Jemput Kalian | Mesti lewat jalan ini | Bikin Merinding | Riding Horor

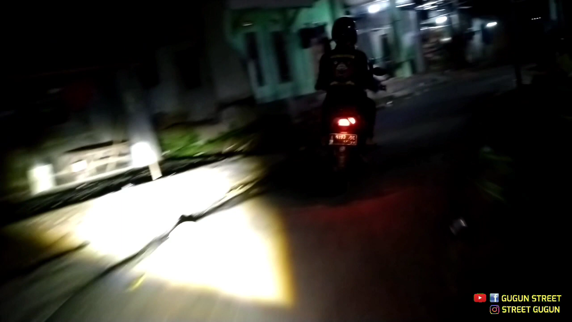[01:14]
cuman ambil jalan gelap disini doang kalau disini masih perumahan
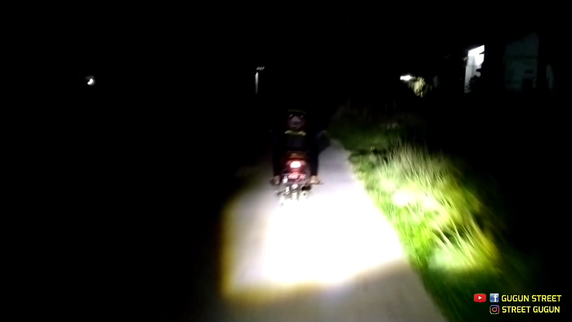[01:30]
gua pake M4 mantep
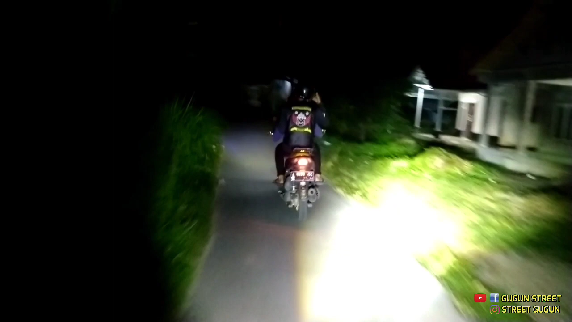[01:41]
kok kabut ya gua pake Sena aja lah gua mau ngambil
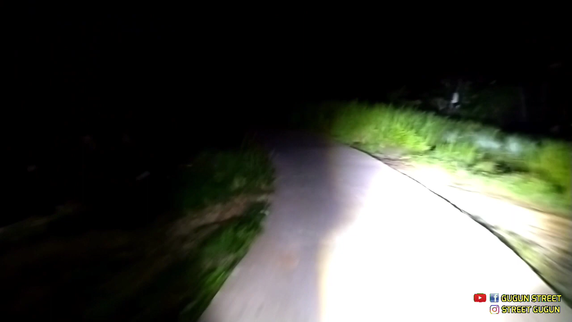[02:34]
hui hui hui ini ga tau ini kabut apa sinarnya hu hu kita asuk ganti dulu hu ini pake wahid MT27 plus L4Z
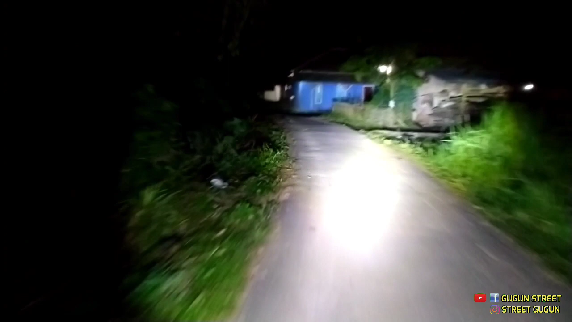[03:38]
henti lampu dekatnya maraku nih cuy kita langsung lagi
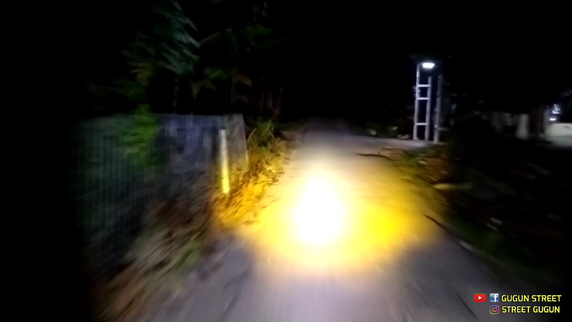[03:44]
benar benar spot dari wahid
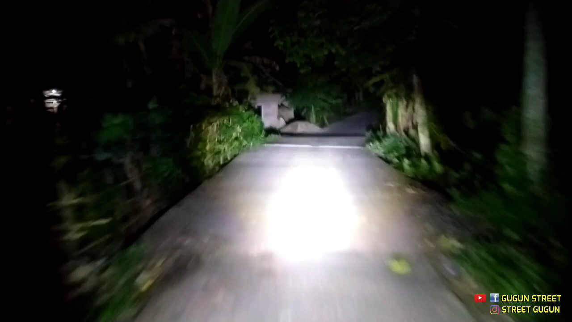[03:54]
MT27 benar benar jas lampu jauhnya ini kalian bisa lihat tuh kanan kiri sawah mungkin
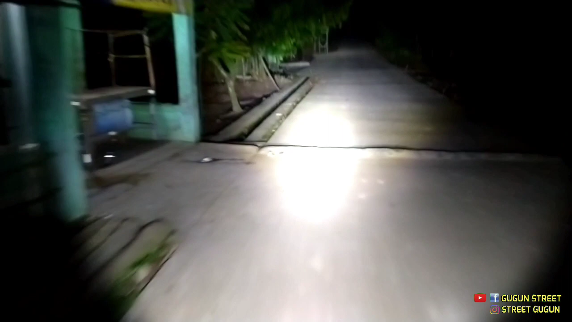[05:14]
aduh oh disini ada lagi iya wuih oh yang tadi sini ternyata pembangunan rumah
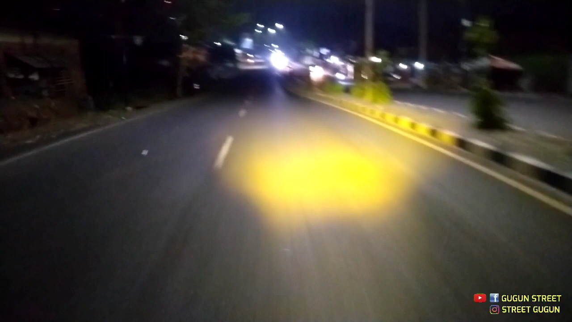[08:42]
kita coba puter baliknya mana ini tuh mana buset dah dekat ternyata